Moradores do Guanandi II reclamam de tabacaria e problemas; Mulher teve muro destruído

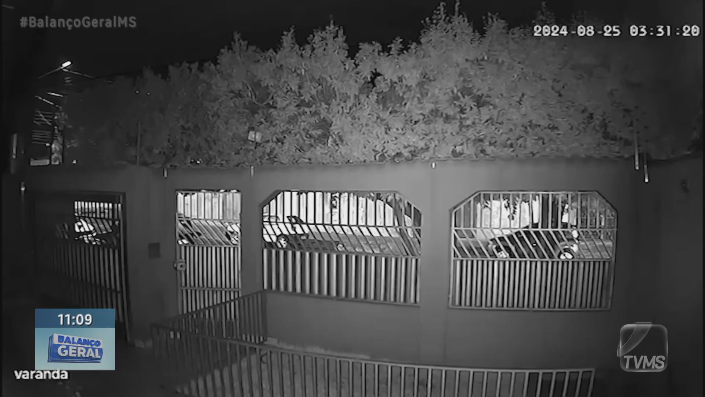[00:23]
Pelas imagens do circuito de segurança, é possível ver a movimentação e escutar as batidas.